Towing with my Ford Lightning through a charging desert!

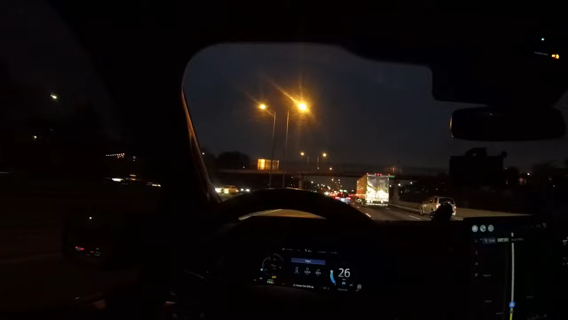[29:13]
As you can see, I have about 13 miles of range to spare, so I timed that last charge pretty decently. It's been a day. I left this area around 9 a.m. this morning. It's 7:20 now. I did stop for a few hours for various unrelated things, not related to the trip. So, look at these guys. This drives me crazy. So it wasn't all driving.
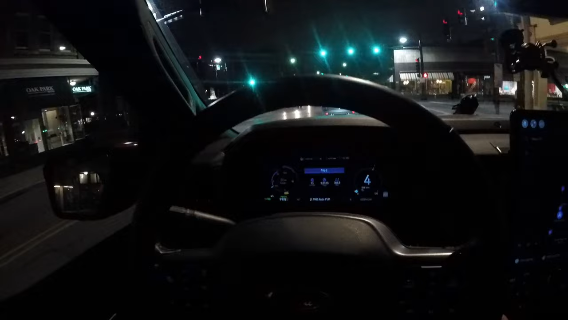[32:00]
All right, as you just saw, we unloaded the buggy at its new home at my buddy's house, and here's the final tally for the day.
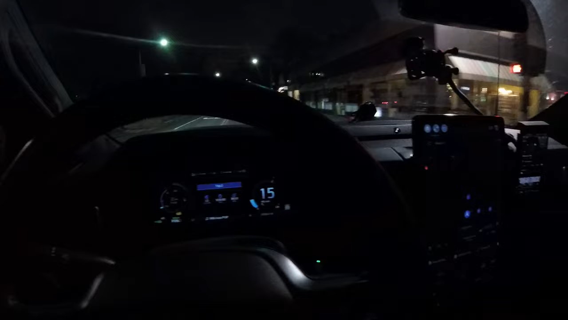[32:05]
365 miles, 10 hours of travel. I mean, not all of it was travel, but it was a 10-hour day, and 1.3 miles per kilowatt hour, a little lower than I was expecting and lower than we started out with, but the headwinds coming home hurt us,
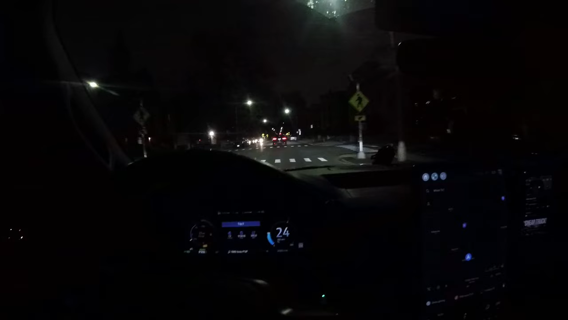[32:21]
the dropping temperatures, and of course, the poor aerodynamics of a beach buggy on the back of my trailer didn't help things at all either. So pretty good day though. We got everything done. The truck performed flawlessly. Got to get the charging network better, but other than that, very, very happy with the Lightning, and yet again proving this is my super truck. I love this thing. So thanks for watching the Mind of Matter YouTube channel. Subscribe for more videos coming soon.